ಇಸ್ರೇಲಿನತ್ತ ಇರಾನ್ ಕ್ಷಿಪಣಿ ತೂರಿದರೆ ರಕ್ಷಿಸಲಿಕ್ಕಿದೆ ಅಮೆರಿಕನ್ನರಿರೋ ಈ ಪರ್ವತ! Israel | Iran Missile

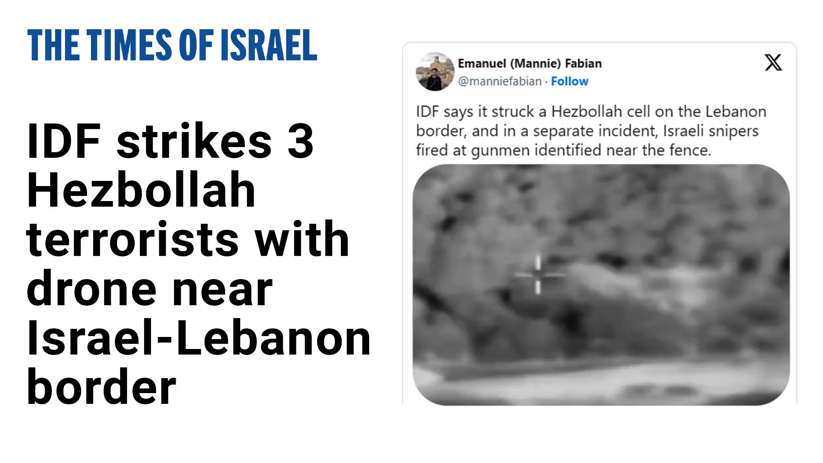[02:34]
लेबरॉन ना दक्षिन भागदा हीजबुला उगरर ना इलगड़ा मेलो कुड़ा आगागा दाड़ियर ना माणी ड्रोन मूलका तानु अन्दु पूरु
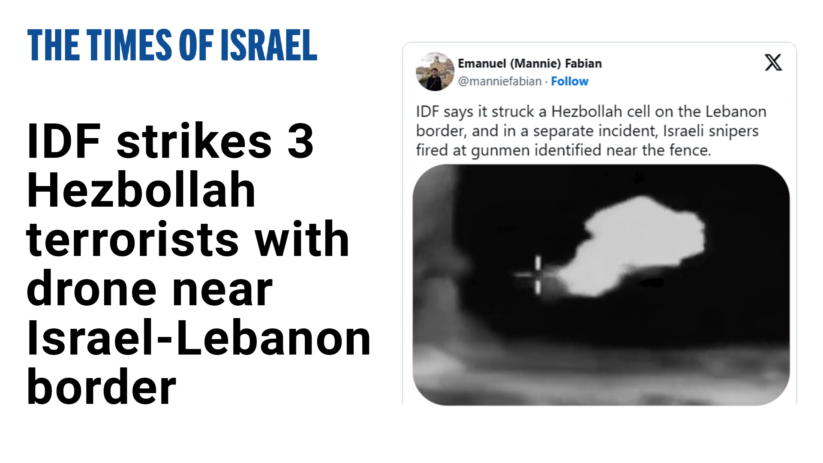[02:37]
हीजबुला उगररर ना मुक्सिरोल आगी कुड़ा हेड़ कोड़ताई दे इन्नो सौधी अरेविया आदा क्यागिन